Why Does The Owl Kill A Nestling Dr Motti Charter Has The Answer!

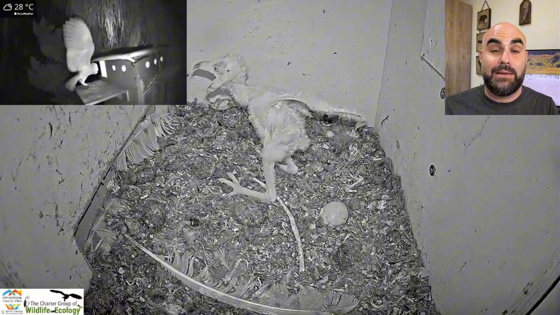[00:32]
Most likely a fledgling that had a ring on it. Probably starving itself. Probably couldn't get enough food. Came across the barn owl box. Saw there was a nestling inside.
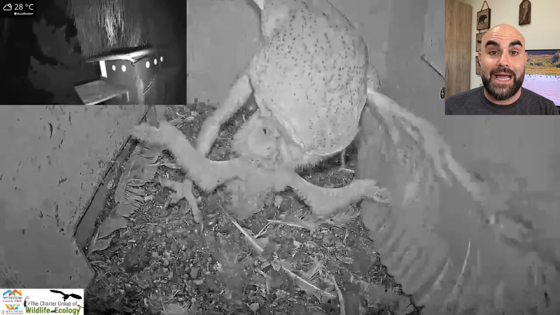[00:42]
And did something that was super hard to see. Entered the box. Killed the nestling. Not very efficiently, by the way. Went in. Had a difficult time killing it. Wasn't a great predator at all in that point. That's why I think it probably was a nest, a fledgling from another box. Over a period of 10 minutes or so. Finally killed the nestling. Then ate it for another hour and a half. During the sign, the parents have no idea what's going on.
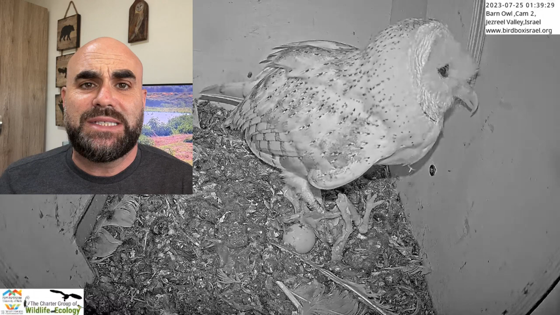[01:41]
Animals, they want to survive. To see an animal like an owl be cannibalistic is not common, but it exists. So, we're used to seeing sibilicide where a nestling kills another nestling. Now, there's different types of sibilicide. There's sibilicide with eagles and stuff that the eagle nestling will actually kill its sibling and then eat it.
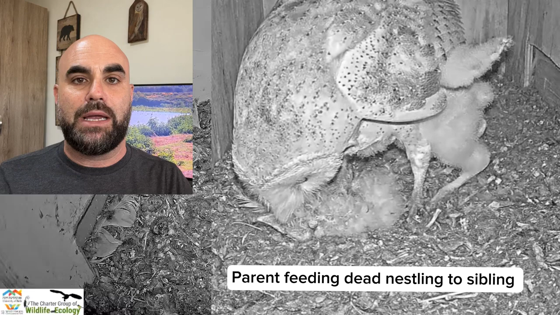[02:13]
With the barn owls, the way they kill their siblings is basically by controlling all the resources of food. By eating all the food, the nestling does not have food.
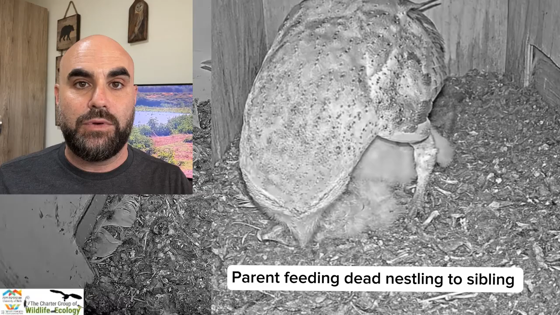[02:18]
They die after and then the barn owls will eat them or the parents will feed them. So, that's common.
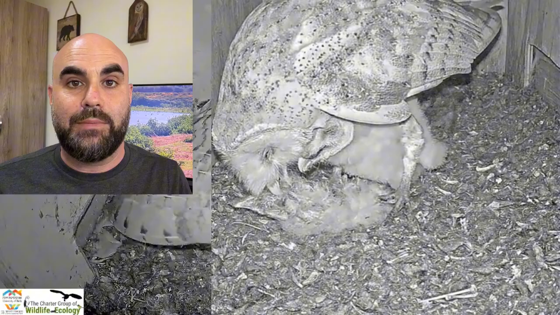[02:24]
So, they will eat each other and the parents will also eat their own dead nestling. So, they are cannibalistic. They typically don't kill each other. So, in this case, this barn owl fledgling was probably starving, couldn't find food, didn't know how to hunt yet, entered the box, found this nestling there and went on to kill it and then eat it. So, this way nature works. It's sad. For me, it was hard to watch because everybody was rooting for this little nestling to survive. It was the last one in its brood for this poor barn owl pair.
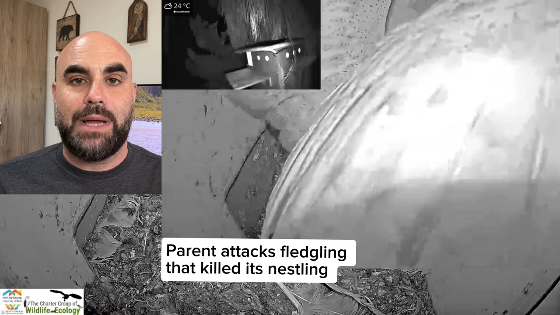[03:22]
After this fledgling, I think, did come back to the box and was attacked multiple times by the parents. But again, when there's not enough resources, you can see here what role the mother in particular has by staying in the box. And not only feeding the nestlings, but she's defending them. When the nestlings are small, they cannot defend against other predators or even competitors,
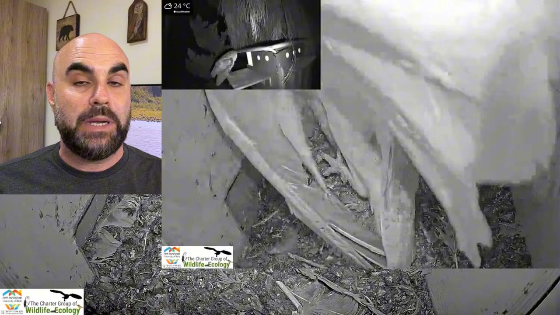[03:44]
pigeons and predators like even kestrels or rats or snakes. The small nestlings cannot do that. When a mother is fed enough by the father whose job is to feed when the nestlings are young, also the nestlings, but also the mother, then she can stay with the smaller nestlings for longer. But in this case, when the male does not bring enough food, the female has to leave. In this case, she took a gamble and she went out to try to look for more food.
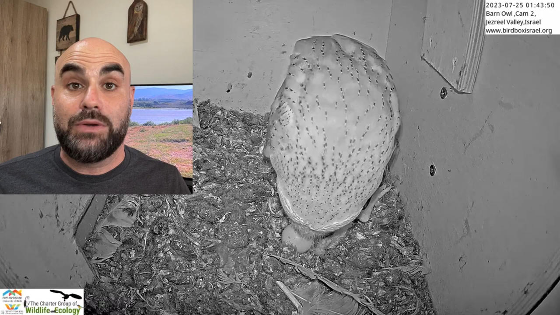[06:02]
In this case, this other fledgling from another box or another nest couldn't get enough food, so it had to go into another box. So sometimes we could have fed nestlings from one box, save them, but indirectly kill nestlings from another box because they're going to fledge out,
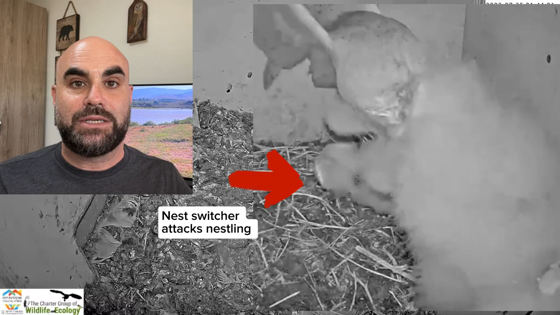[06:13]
not have enough food, and then go into another box and kill the nestlings. Or go into another box and steal all the food and the nestlings died, which happened in the past.